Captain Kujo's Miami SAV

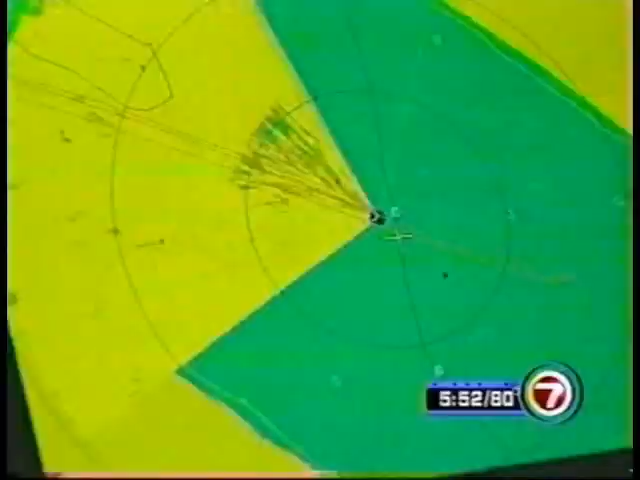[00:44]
Keep going forward until you hit this bear spot in front of you.